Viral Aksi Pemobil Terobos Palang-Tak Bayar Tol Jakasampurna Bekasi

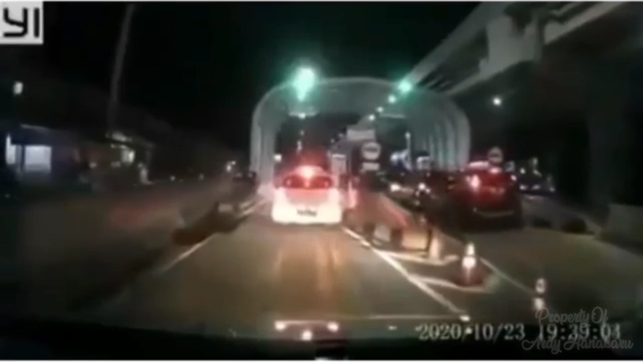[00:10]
pengendara mobil menerobos pelang pintu tol Jaga Sampurna Bekasi viral di media sosial Pihak pengelola tol tersebut PT. Kresna Kusuma Dianra Marga atau KKDM mengaku sedang menelusuri identitas pelaku Manager Operasional PT.
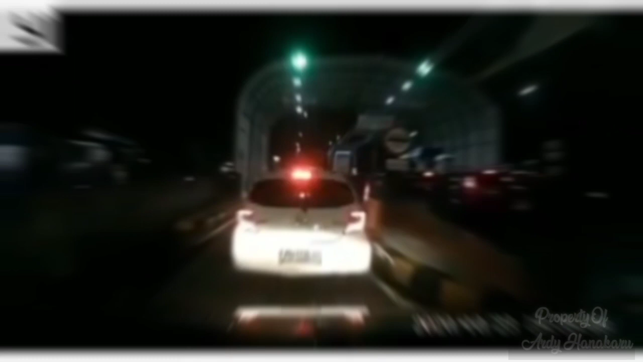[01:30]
mengantri di gerbang tol Jaga Sampurna Aksi ini terekam oleh kamera dashboard yang dipasang pengguna jalan tol lainnya Pengguna jalan tol itu berada persis di belakang kendaraan pelaku Mulanya, kendaraan yang berada di depan mobil pelaku selesai melakukan pembayaran tol Palang pintu tol pun otomatis terbuka Namun,